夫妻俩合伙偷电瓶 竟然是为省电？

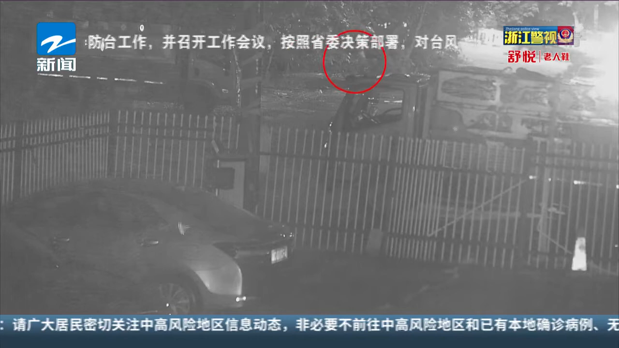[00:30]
女子则负责在边上把风。随后两人提着卸下来的电瓶迅速离开。 经过数日的研判分析，